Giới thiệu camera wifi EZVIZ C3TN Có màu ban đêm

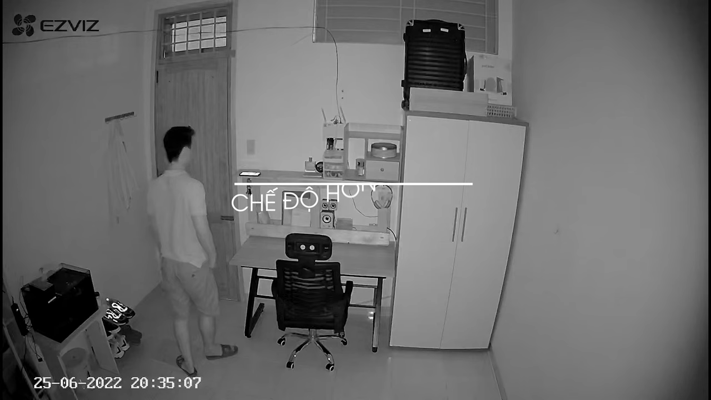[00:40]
Thứ hai đó là chế độ hồng ngoại, camera sẽ ghi lại hình ảnh với chất lượng là đen trắng nhưng vẫn đầy đủ chi tiết và đủ rõ nét nhờ vào đèn hồng ngoại với tầm nhìn xa là 30m được trang bị trên camera. Cuối cùng đó là chế độ thông minh, thì camera cũng sẽ ghi hình với chất lượng hình ảnh là đen trắng và khi phát hiện chuyển động trong khung hình thì camera sẽ chuyển sang chế độ ghi hình có màu, giúp chúng ta có thể nhận dạng chi tiết hơn đối tượng chuyển động trong khung hình.